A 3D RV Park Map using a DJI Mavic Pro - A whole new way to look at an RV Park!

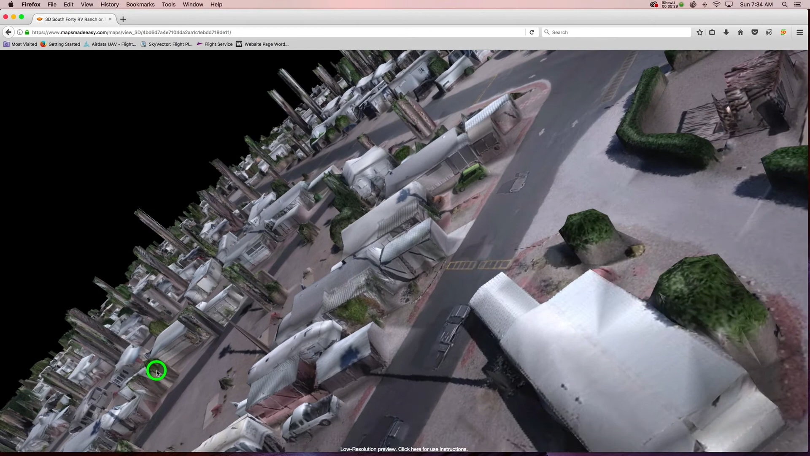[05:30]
you car sick most likely but as you can see even with um not doing enough passes i've gotten some great um great
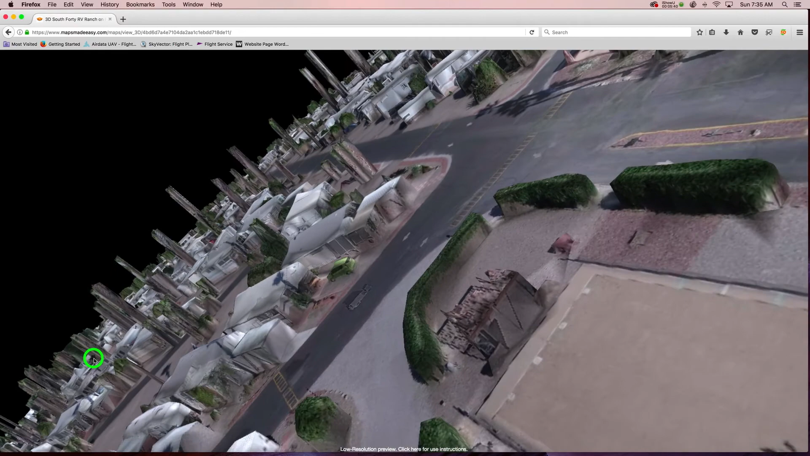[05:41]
3d modeling here i'm just going to zoom this back out so that we can even this out quickly there we
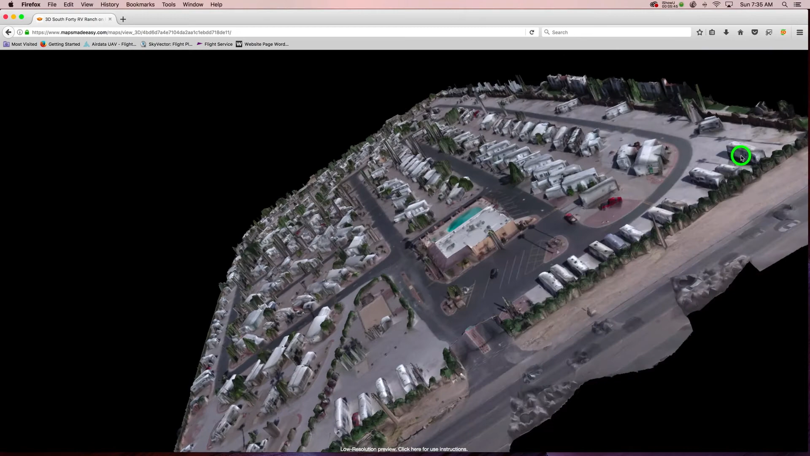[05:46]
go making ourselves less carsick and now we'll pull that map up here
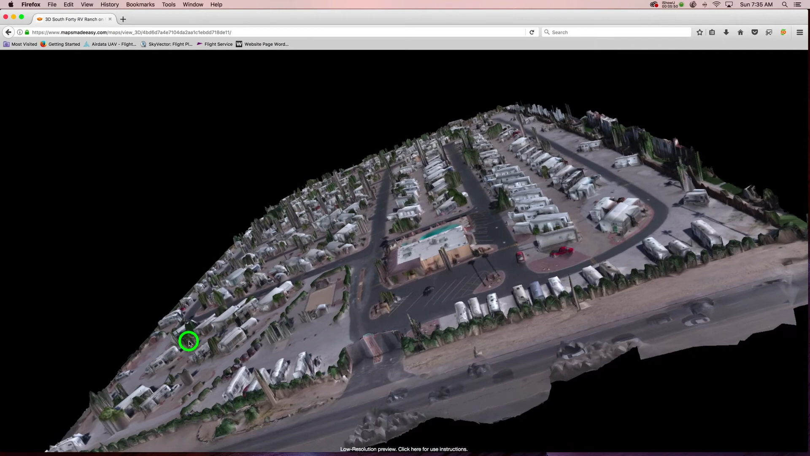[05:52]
but um so like i said there's a lot more detail than i
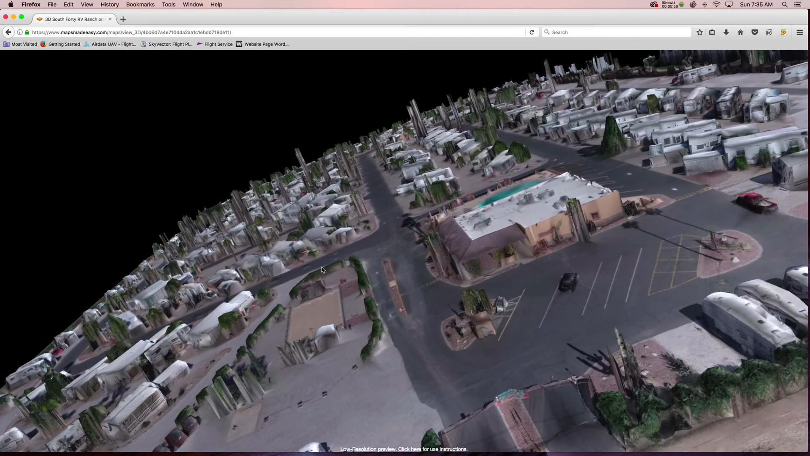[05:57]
ever expected um of this 3d model